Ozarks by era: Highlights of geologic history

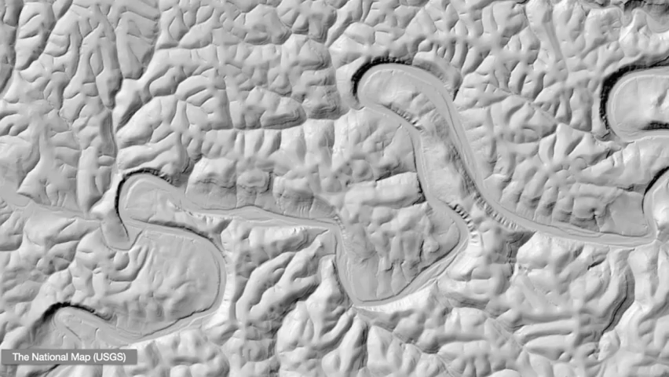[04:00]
rounded igneous knobs, gently incised uplands, and staircase like sequences of sedimentary strata.